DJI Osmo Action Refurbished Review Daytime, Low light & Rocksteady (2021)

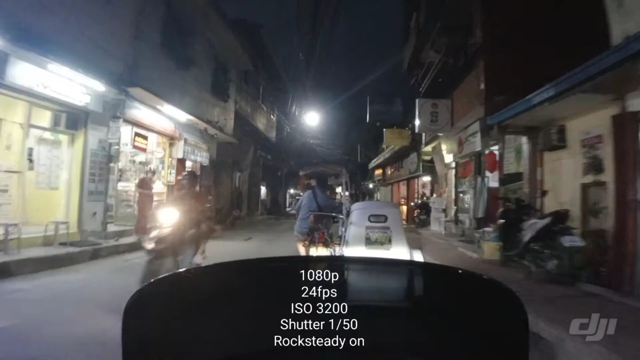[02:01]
as you can notice the video at night time is still clear as you can see this highway is well lighted
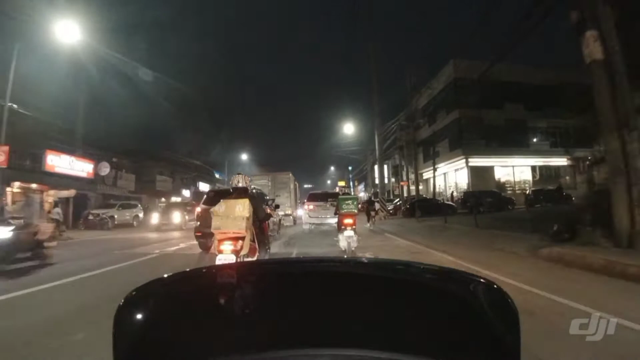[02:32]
we are in MacArthur highway in Valenzuela I can say that this camera is reliable it can record important details like signages
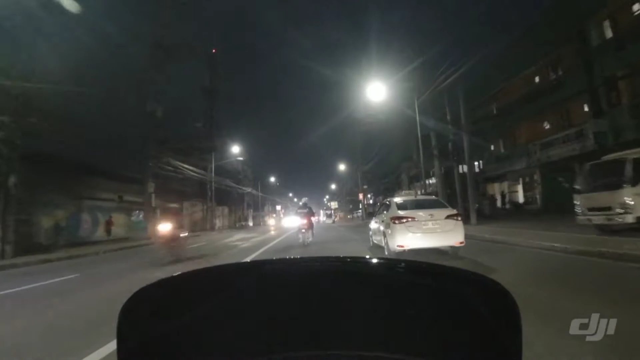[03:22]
you can identify everything clearly provided that you have a good lighting or bright headlight of your vehicle plus the lights coming from the street lamps
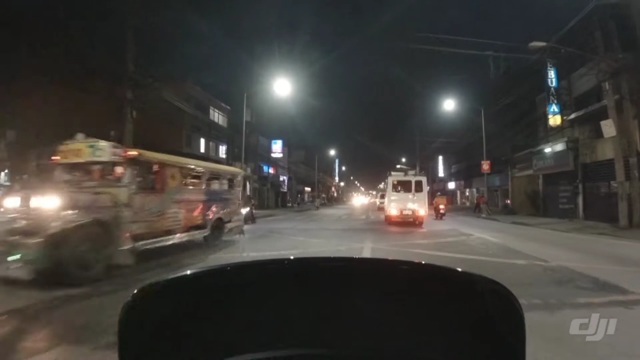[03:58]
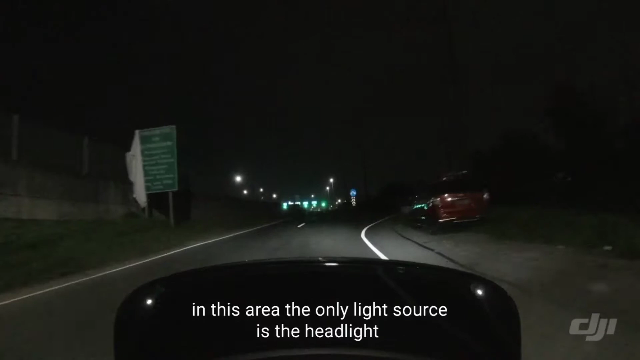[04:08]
okay let's check on this area the only light source is your headlamp
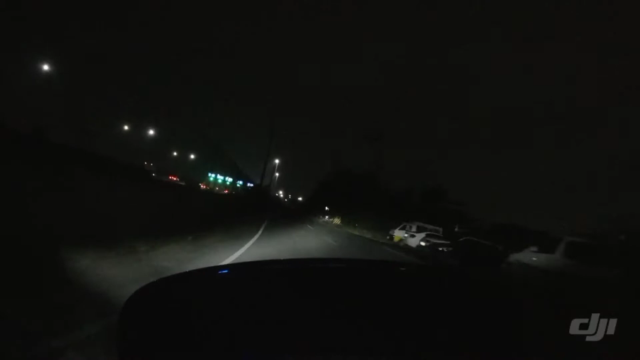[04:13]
just always make sure that whenever you're riding a motorcycle always prioritize your safety safety is our priority always put safety on top of your enjoyment okay we're passing through a cemetery
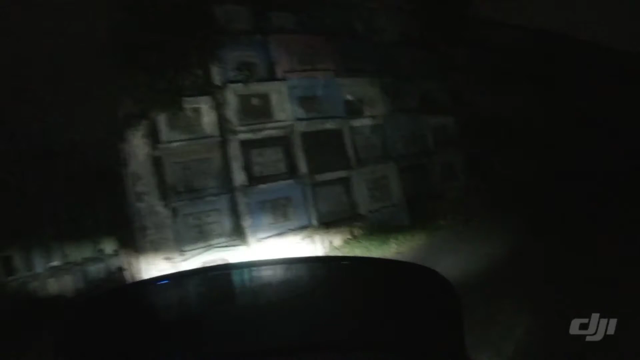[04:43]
this place is really dark now if you're not familiar in this place you
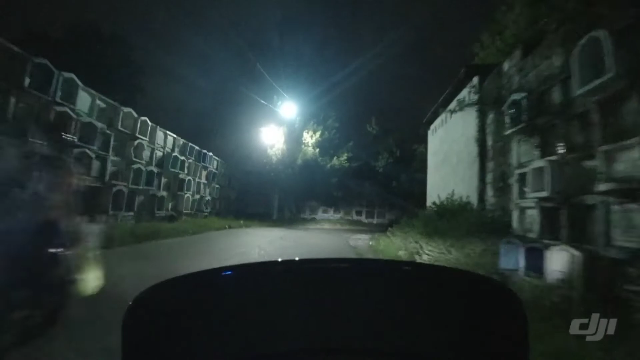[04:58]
can find this in Carujatan Valenzuela city the stabilization
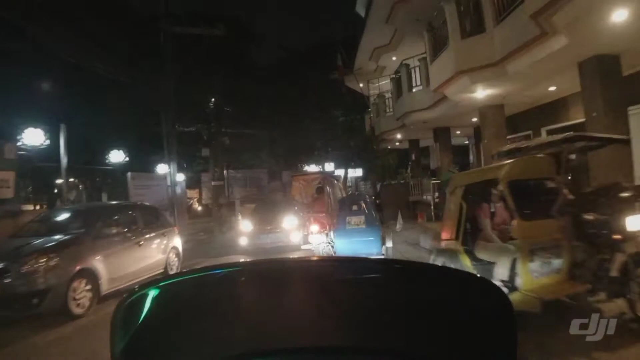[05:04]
feature or the rock steady feature of this camera is excellent even at night it eliminates the shaking
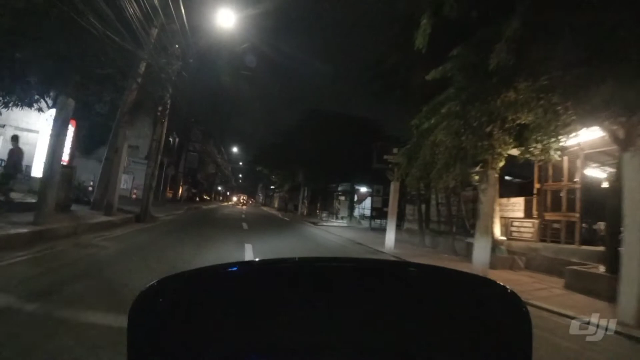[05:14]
or the vibration on the whole image of the video